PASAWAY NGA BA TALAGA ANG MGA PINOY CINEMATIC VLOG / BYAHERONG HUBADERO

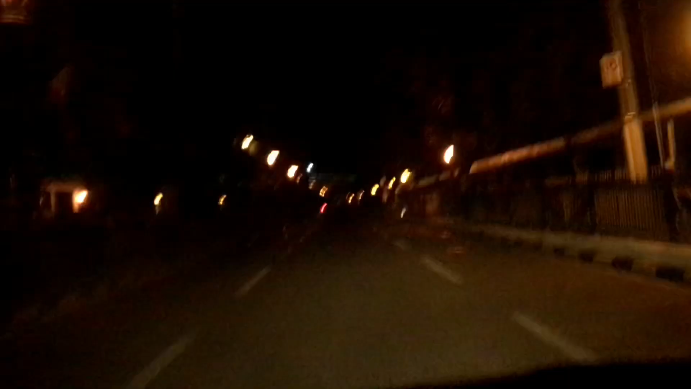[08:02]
Pagsapit ng gabi, mapapansin mo rin ang malaking pagbabago ngayon dito sa Metro Manila.
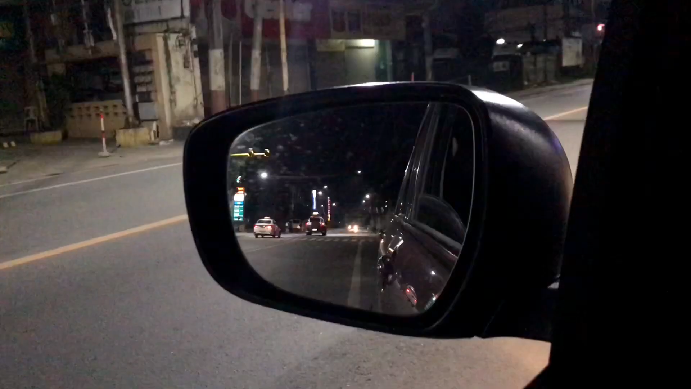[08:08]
Dahil kung dati, kahit hating gabi na,
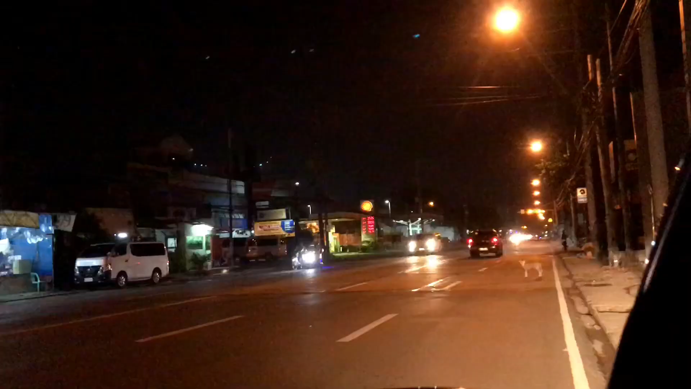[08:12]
eh marami ka pa rin makikita mga sasakyan sa mga pangunahing lansangan.
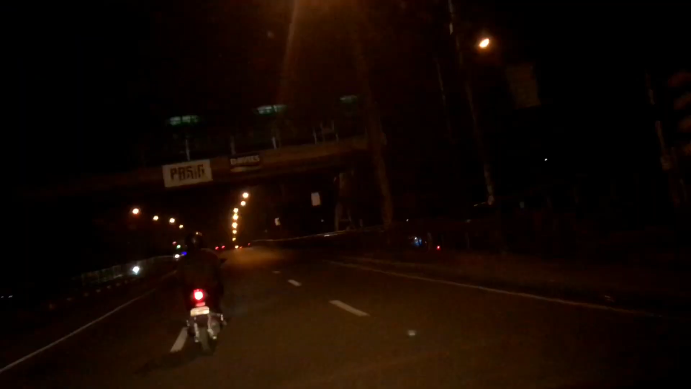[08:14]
Pero ngayon, alas 9 pa lang, pero sobrang iilan na lang o bihira ang mga sasakyan na makikita mo sa daan.